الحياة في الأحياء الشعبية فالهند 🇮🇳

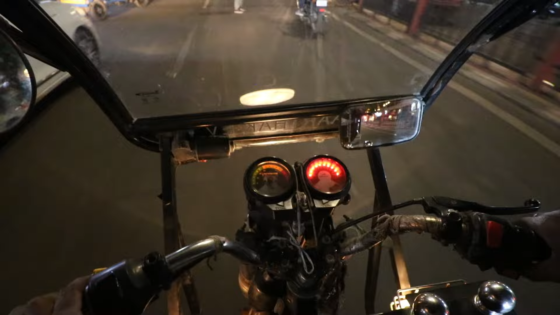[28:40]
الى غتقطع الطريق هنا في الهند راه بحال هادوز شي امتحان او وي ويت ويت شو عليكم هادو راه كيتمشاو بواحد السرعه هنا راه خيالي
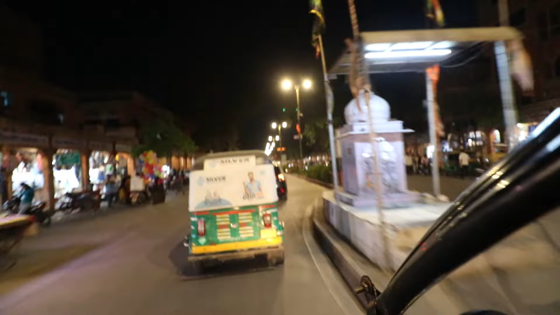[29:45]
هاد الشارع هذا طويل بزاف الا غادي تمشى خصك تقريبا واحد ثلث ساعه ديال الطريق يعني من الاحسن نشد التوكتوك. دابا كاين توكتوك اللي كيهزو بلاصه وحده بحال التوكتوك اللي راكب معاه دابا كيهزو بلايص، كيهزو بلايص ب 10 روبيس.